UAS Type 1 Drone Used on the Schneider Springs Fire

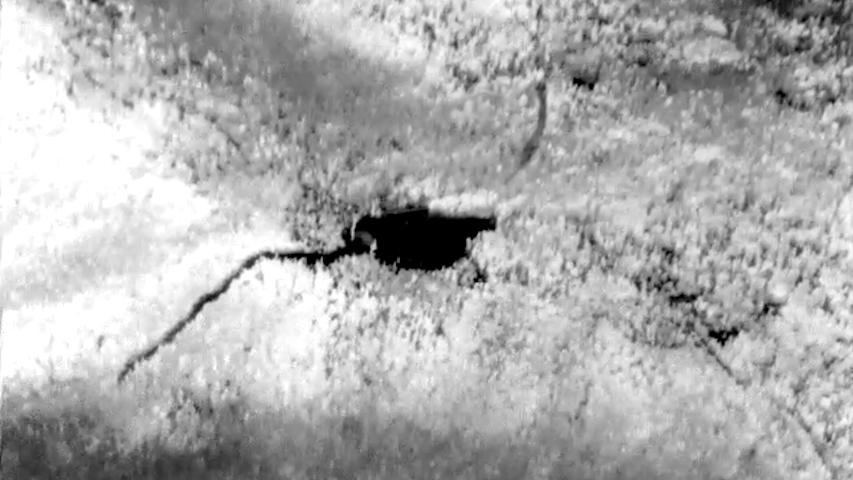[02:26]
Working with the ops group in order to provide some real-time
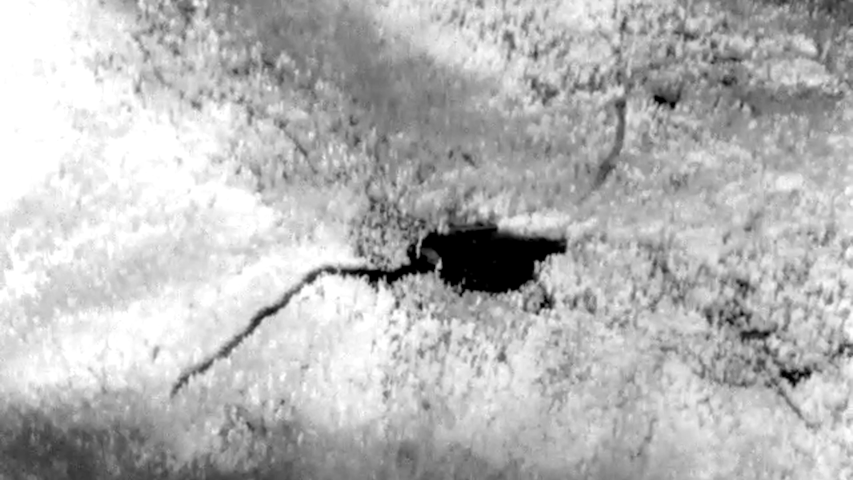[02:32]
data situational awareness over the fire at night so they
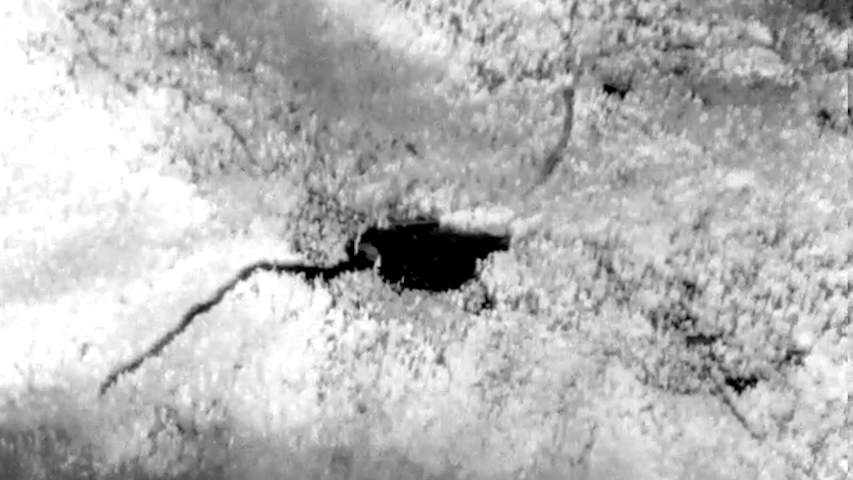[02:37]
can kind of see what's happening with their fire,